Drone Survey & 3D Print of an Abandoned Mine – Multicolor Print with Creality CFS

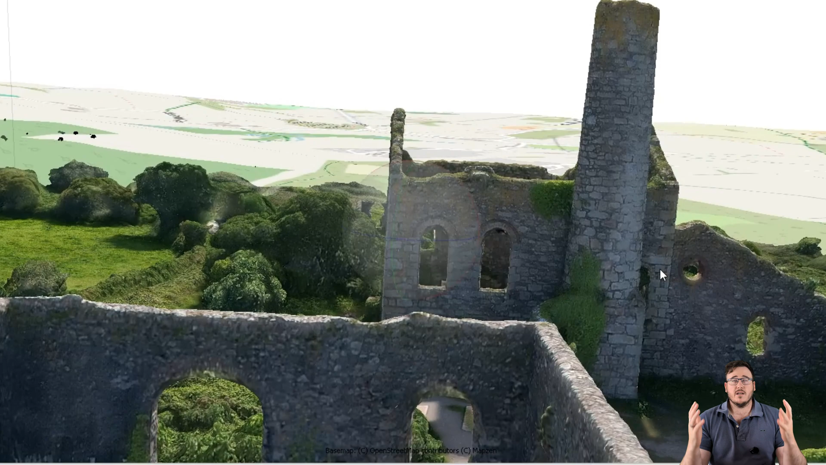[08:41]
genuinely awesome and awe-inspiring little model here,
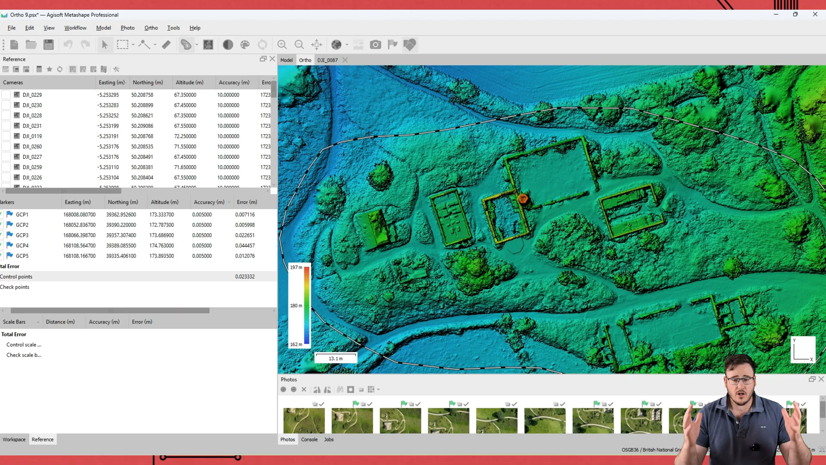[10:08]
Because, you know, when we've got this orthomosaic here, you know, what we can do with it is put it into GIS.
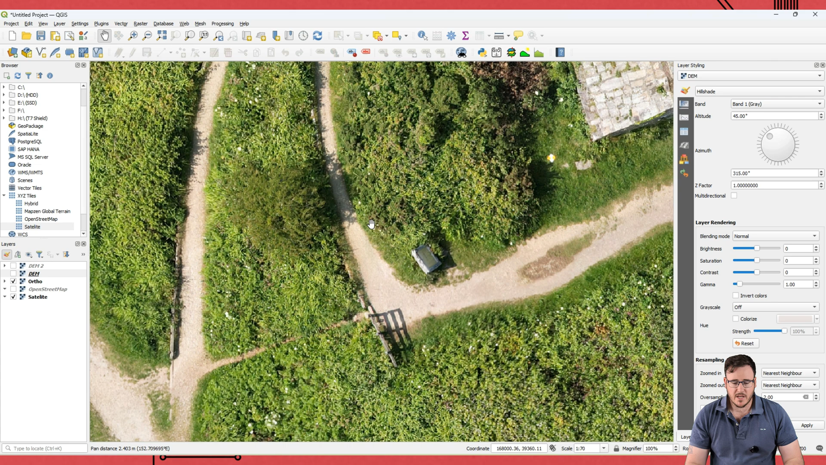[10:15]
And when we put that into GIS and we can overlay that onto a base map, you can see the difference between satellite data and,
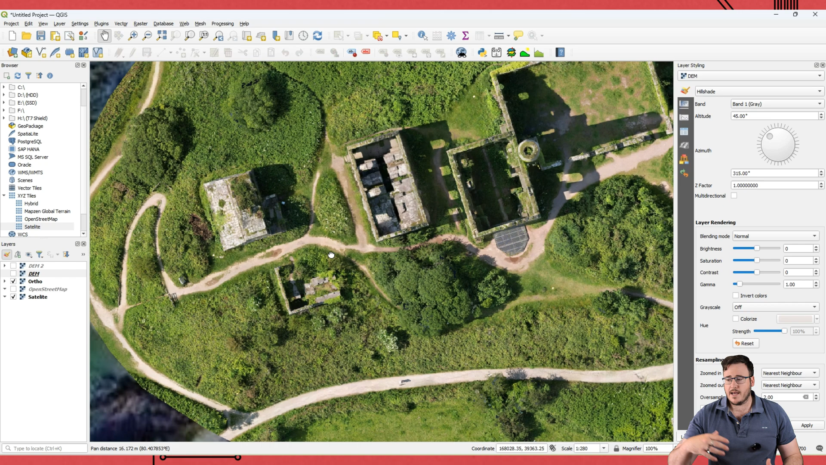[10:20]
you know, the orthomosaic data that we've collected here with the drone.
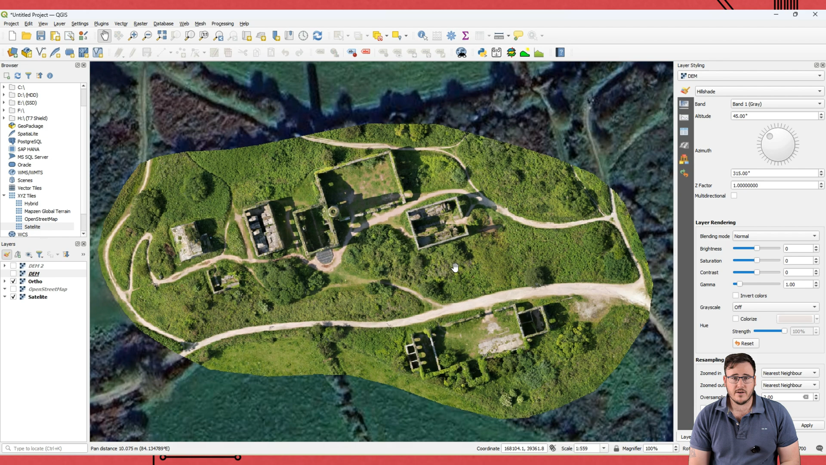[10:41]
This, however, certainly for, you know, if you're an archaeologist or, you know, working on a construction site and, you know, you need to have large-scale maps, you know, quite quickly, you know, updated week by week, you know, as things unfold.
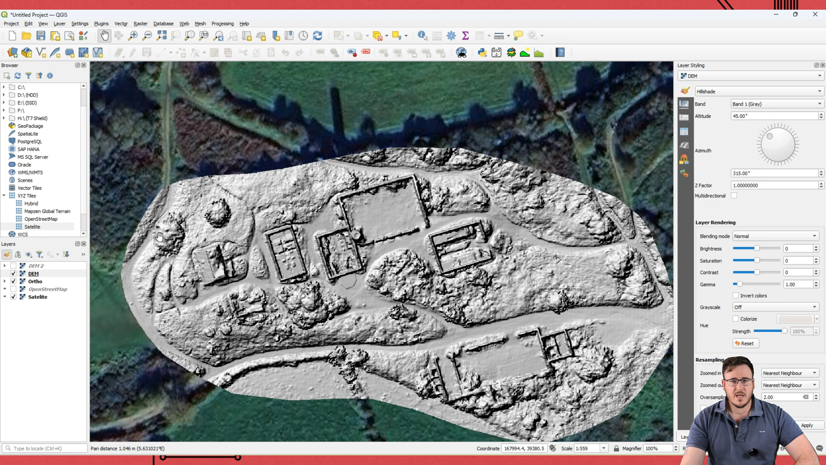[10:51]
This is where photogrammetry shines. And, you know, when you look at it like that, it's turned out amazingly well.